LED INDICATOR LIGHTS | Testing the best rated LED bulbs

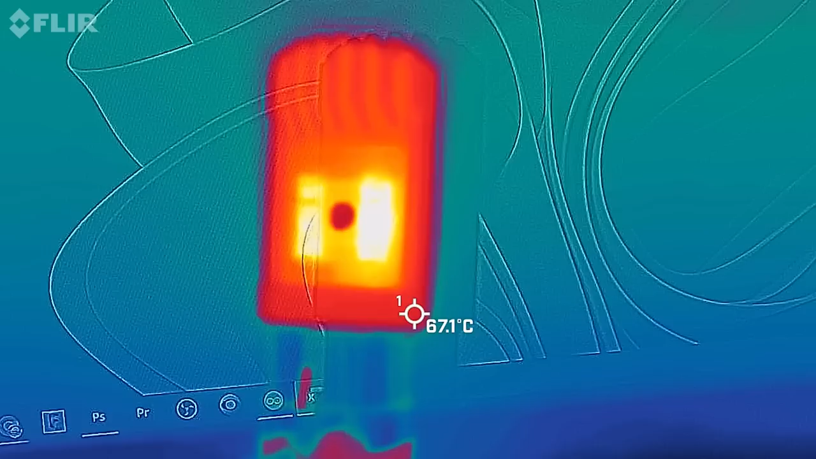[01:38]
On screen: spot 67.1°C
low and high temperature cycles and vibration testing.
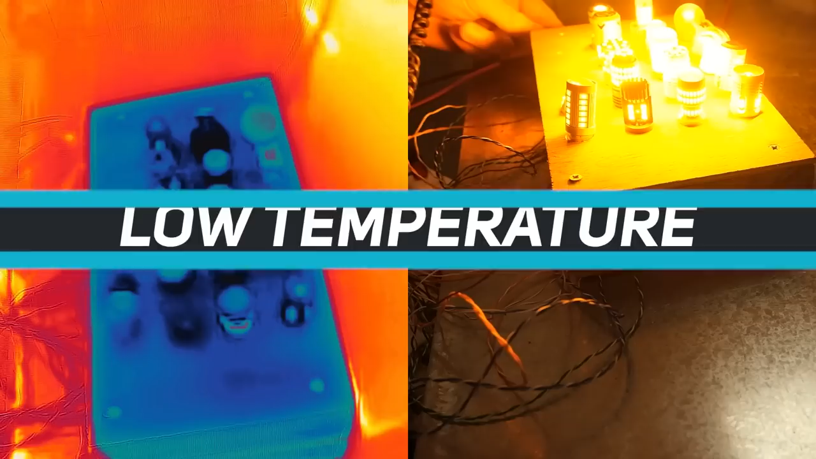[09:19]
For the low temperature test, I left the bulbs in the freezer at minus 20 degrees Celsius,
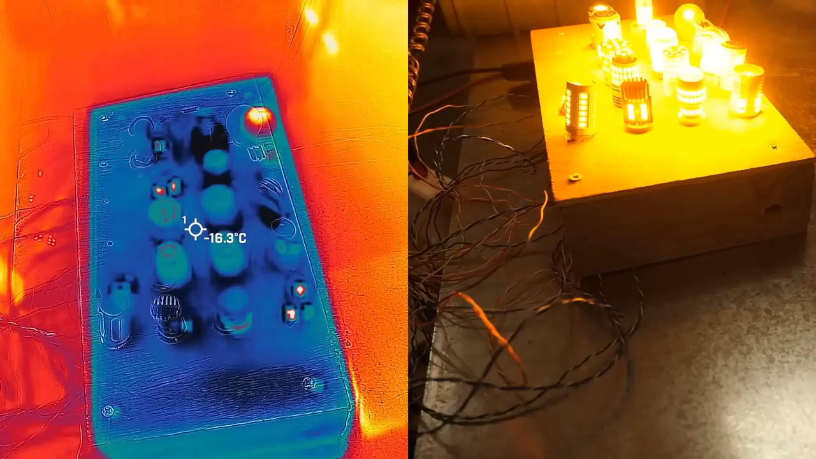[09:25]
On screen: spot -16.3°C
simulating a very cold winter night, and this test was repeated 3 times.